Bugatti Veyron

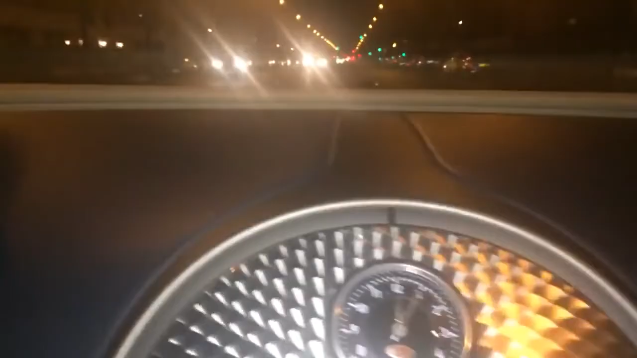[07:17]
et malgré qu'on n'est pas une vitesse on n'est pas une vitesse très élevée on a une vitesse normale mais les turbos écoute bien tu vois là j'ai pas dépassé le 80 soit pour être exact ouais même pas j'en étais j'étais vraiment à 60 un truc